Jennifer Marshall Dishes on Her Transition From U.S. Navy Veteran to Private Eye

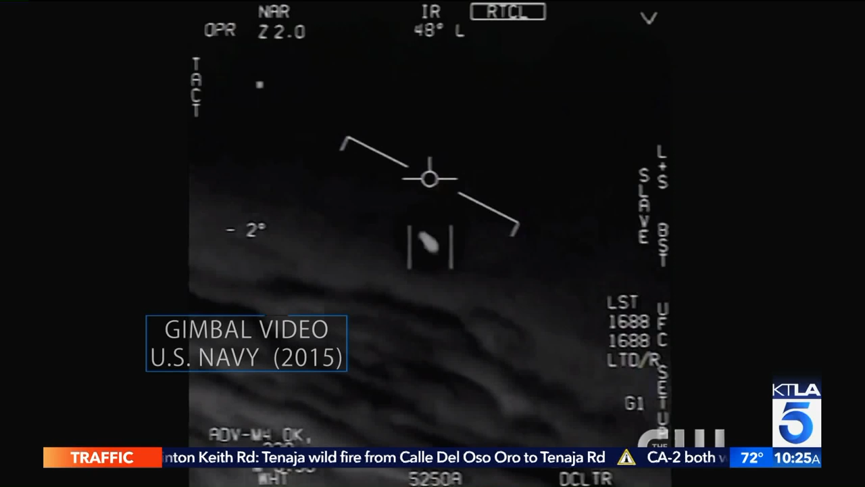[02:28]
There's a whole fleet of a look on the NSA. Oh my gosh.
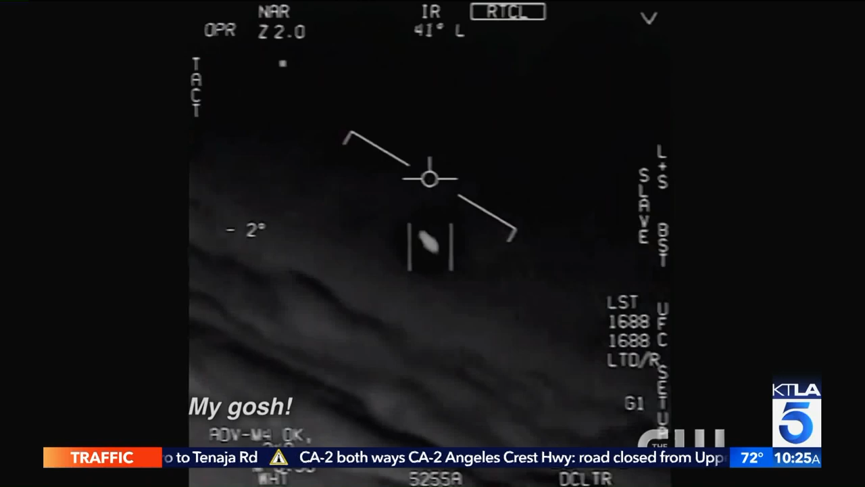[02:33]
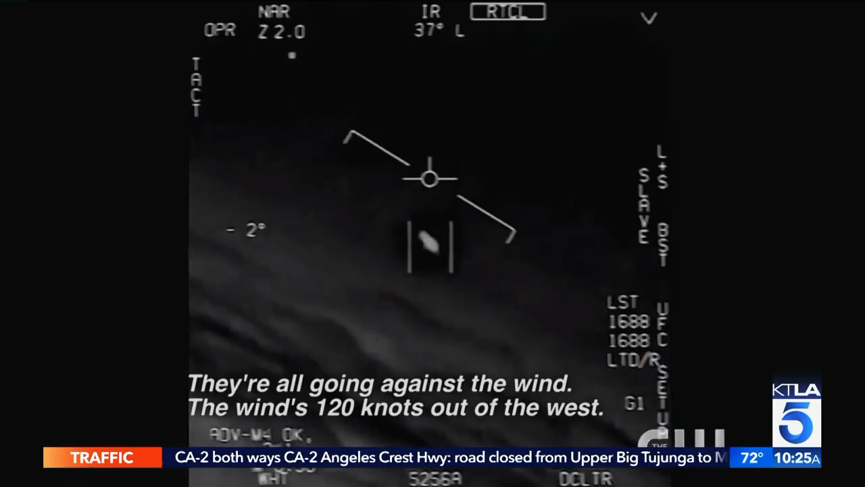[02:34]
We're all going against the wind. If that's 120 miles from the west, I won't take that. That's not an LNSM, is it?
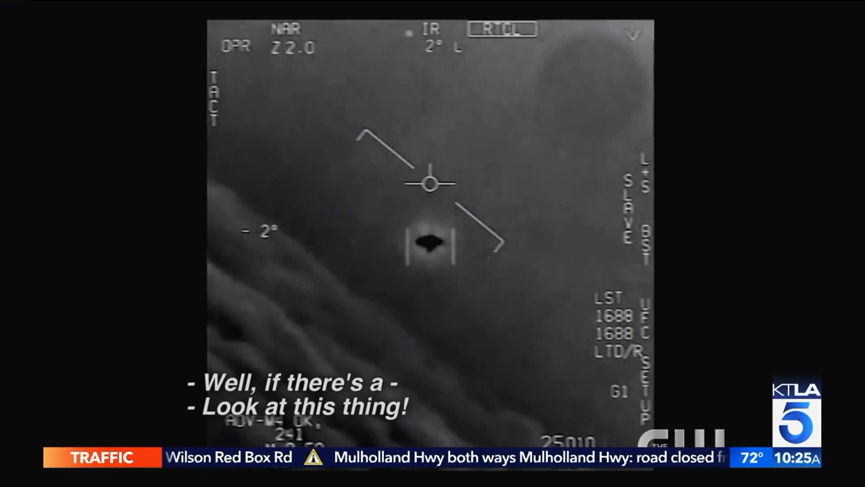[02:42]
But if there's another thing, it's rotating.
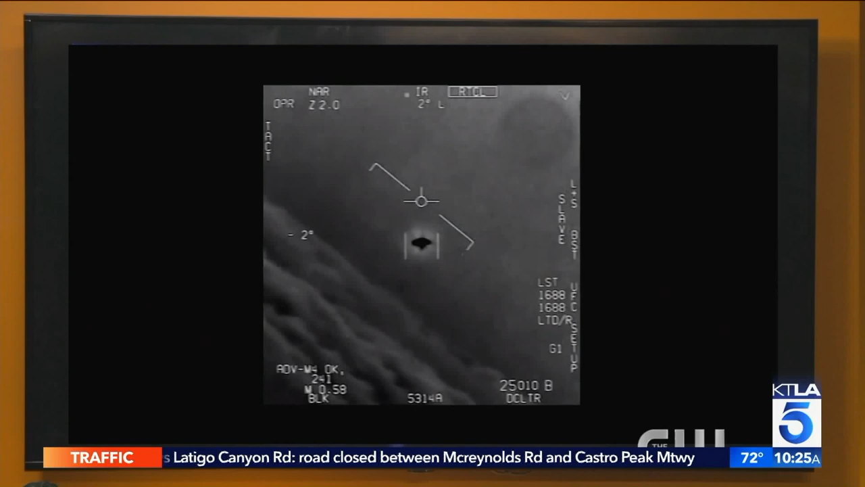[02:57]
Could conventional aircraft rotate like that mid-flight?